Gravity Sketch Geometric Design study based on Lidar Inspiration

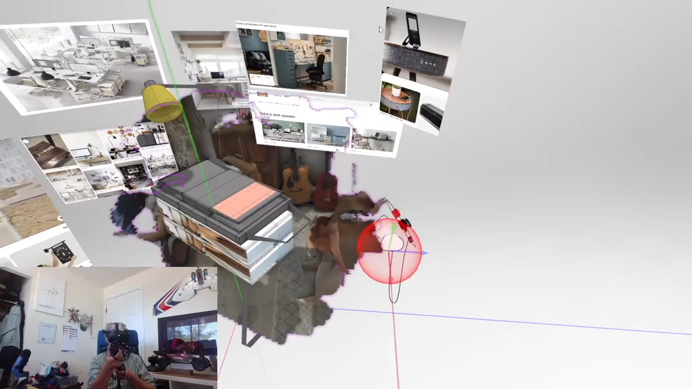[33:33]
both spaces, like kind of backdrop, right? And yeah, kind of nice.
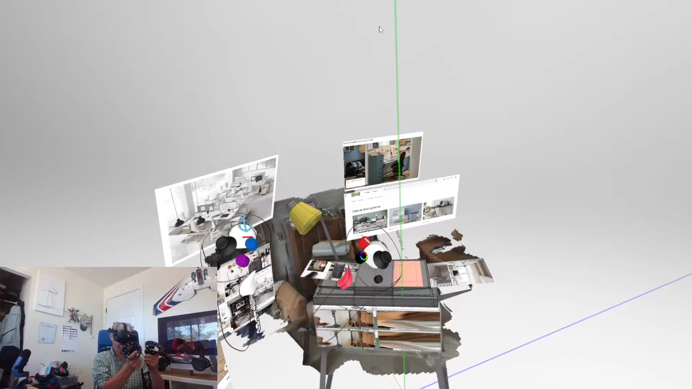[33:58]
Prints coming out. There's maybe a screen on top, a large touch screen.